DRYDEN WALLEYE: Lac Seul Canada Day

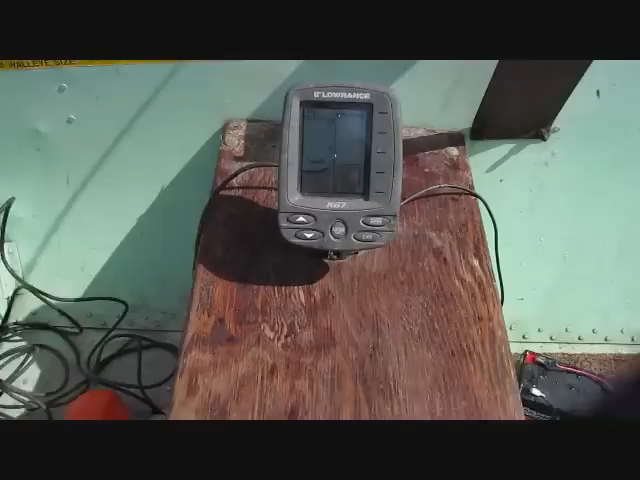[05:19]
Look, here comes one to have a look. Oh, this looks like a slightly better fish. Come on. Come off. Come and eat that jig. Eat that jig.
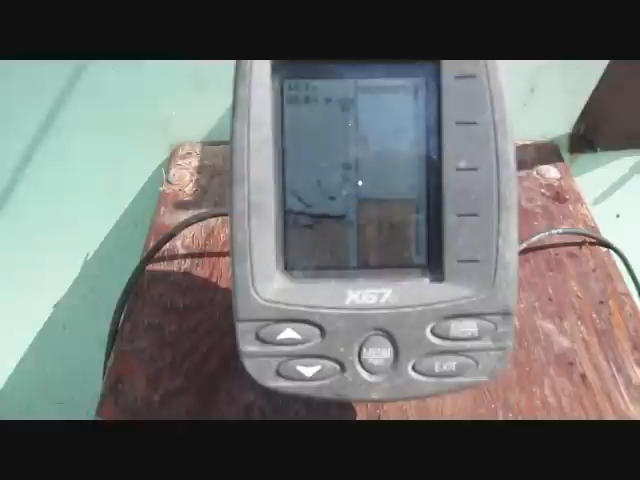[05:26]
Here he comes. Oh, come on. There he is. No. Come. Come on.
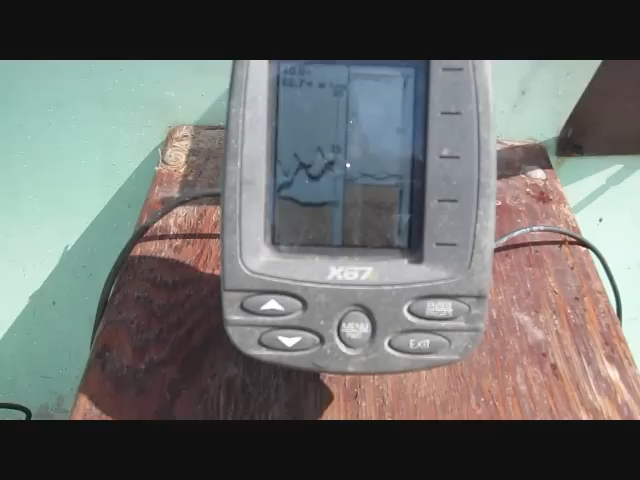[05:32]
There's my jig way up there. Come on. Come up. There he is. Oh, gotcha.